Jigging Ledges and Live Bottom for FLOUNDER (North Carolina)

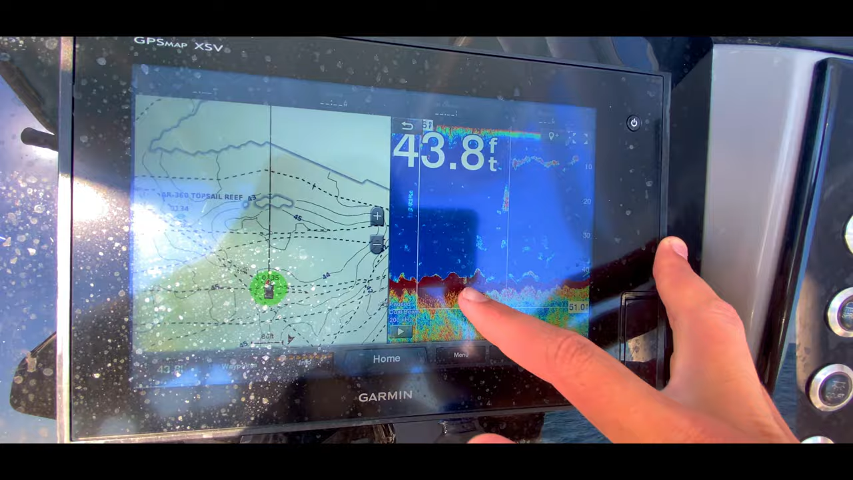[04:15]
On screen: depth 43.8 ft
there's some structure on the bottom, and you can see there's some bait and fish around it and stuff.
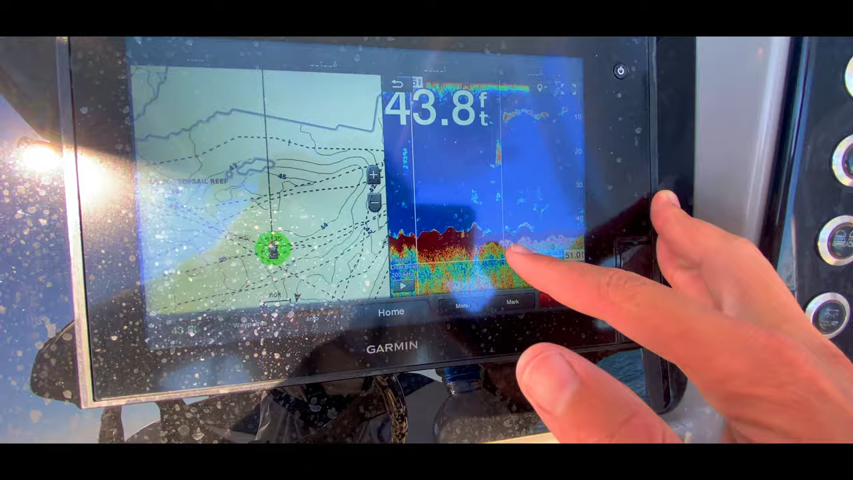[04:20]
On screen: depth 43.8 ft
So we're gonna try to fish here. It looked like the anchor set us up perfectly where I wanted to be, so that's awesome.
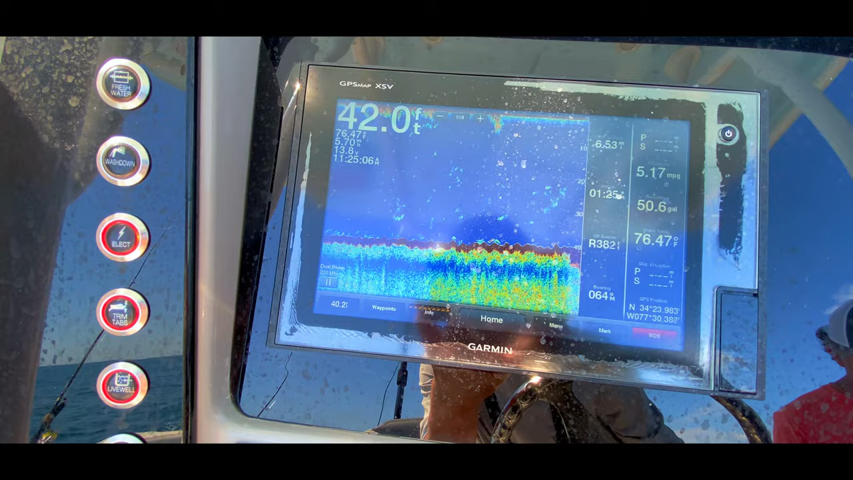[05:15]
On screen: depth 42.0 ft
And there it is. So it drops from about 40 to 45 foot.
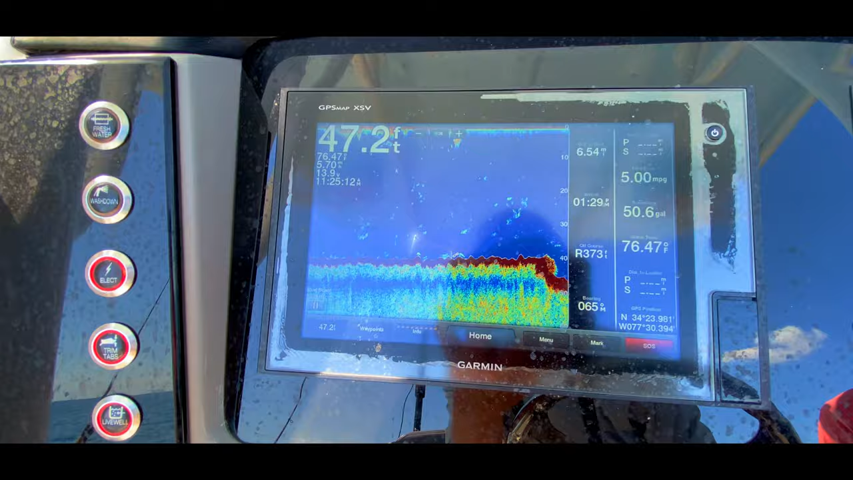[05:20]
We're just gonna start dropping down, seeing if we can catch some of these flounder. Gonna try to drift at first. We're gonna see how the drift is.